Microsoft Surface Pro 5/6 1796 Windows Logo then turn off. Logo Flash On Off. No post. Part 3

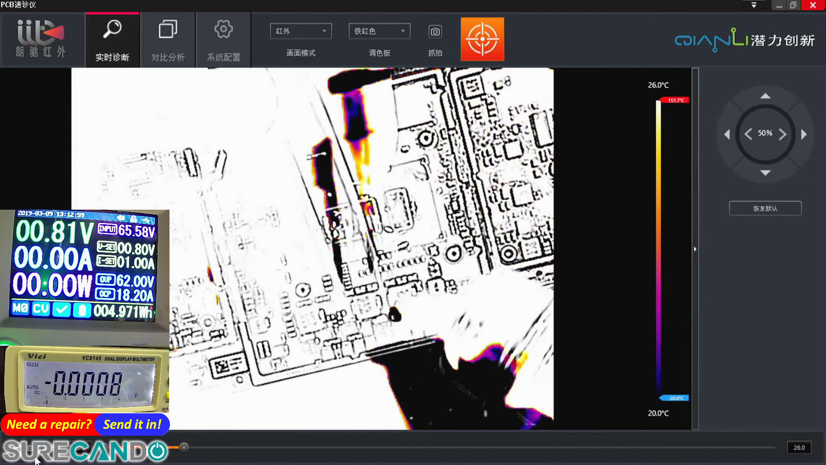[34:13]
On screen: scale bottom 20.0°C
Okay, while that's going on, I'll just check the resistance.
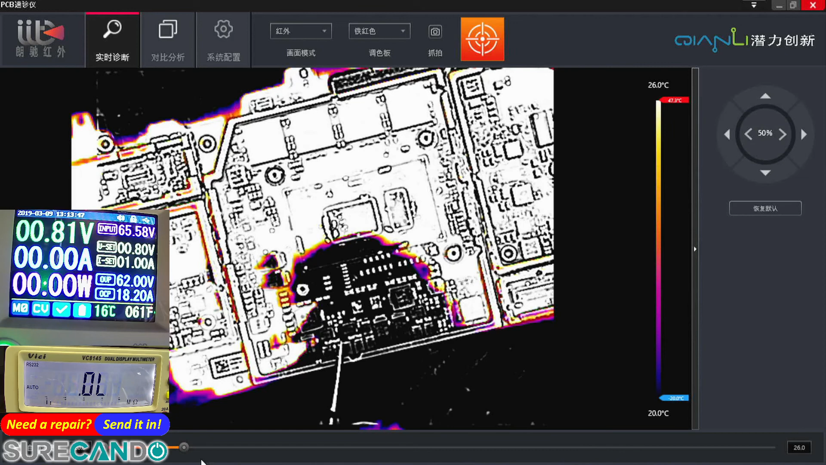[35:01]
On screen: scale bottom 20.0°C
Here to ground, 7 ohms. So this way comes out of this chip, comes out. So that could be the, you know when you look at the coil, like that's the input and that's the output.
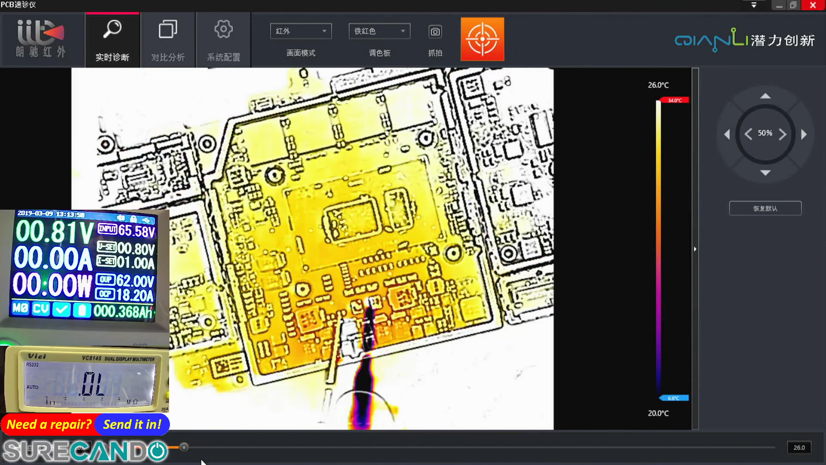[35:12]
On screen: scale top 26.0°C, scale bottom 20.0°C
Okay. But let's see where. So we don't care about the heat for now. Just want to see which side is going to take that beautiful 0.8 volts. CPU side. Okay. So let's have a look at that coil while the board is kind of cooling down.
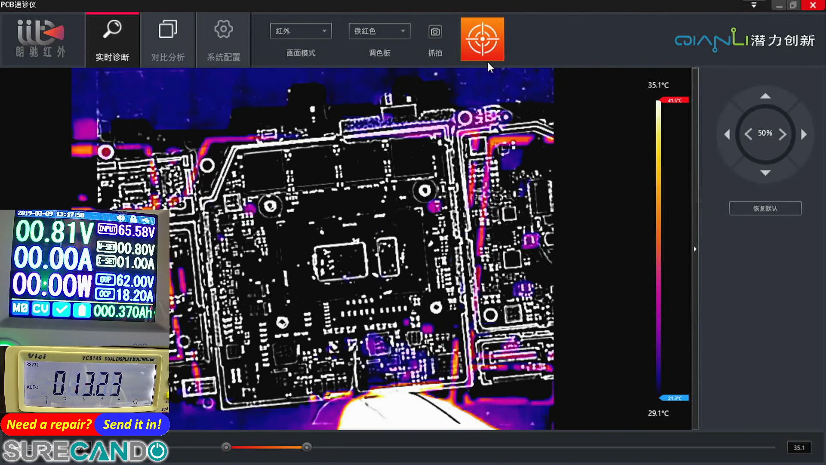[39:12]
On screen: scale bottom 29.1°C
I think I can finally see the CPU getting warm. Okay, that's correct.